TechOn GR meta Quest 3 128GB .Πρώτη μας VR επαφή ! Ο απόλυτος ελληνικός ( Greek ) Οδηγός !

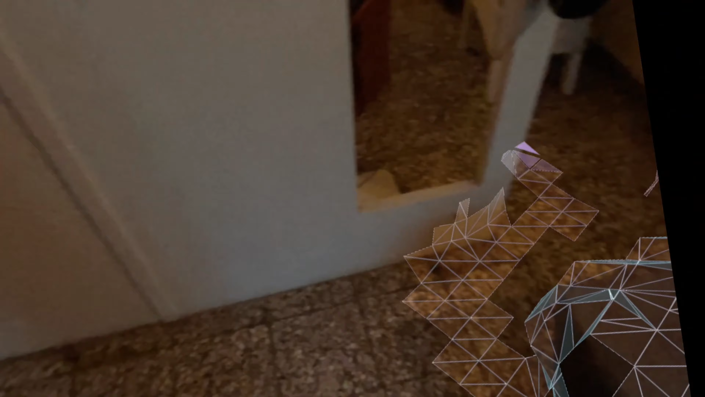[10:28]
Με το πρώτο μας mixed reality παιχνίδι, το οποίο βρίσκεται και αυτό μαζί με τα γυαλιά μας, δεν το αγοράζουμε δηλαδή. Το πρώτο πράγμα που μας ζητά είναι να σκανάρουμε το χώρο όλο,
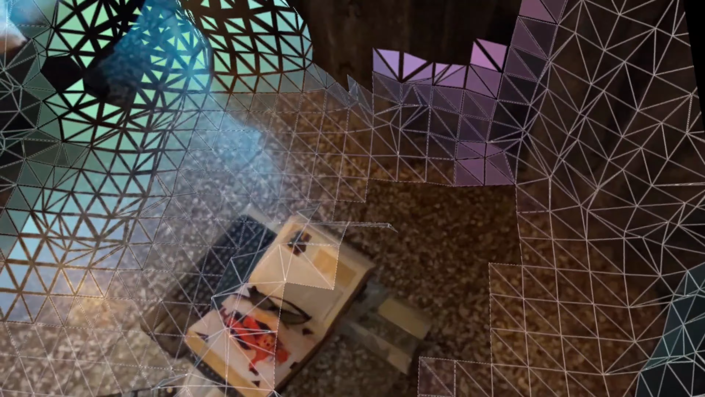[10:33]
και αυτό το πετυχαίνουμε το να κινούμαστε στο χώρο μας μέσα, να κοιτάμε πάνω,
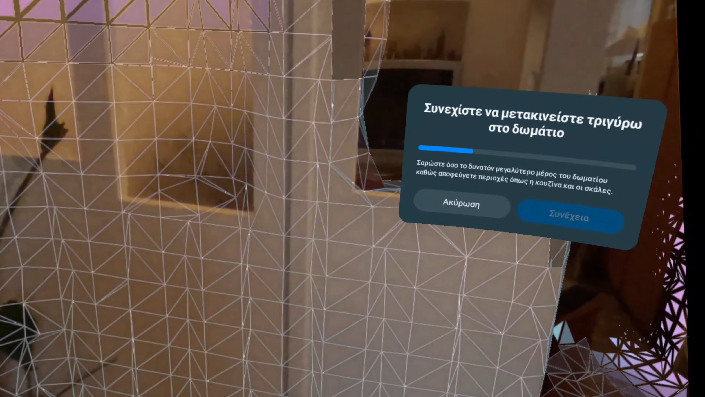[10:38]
δεξιά και αριστερά, και αυτόματα τα γυαλιά μας σκανάρουν το περιβάλλον μας.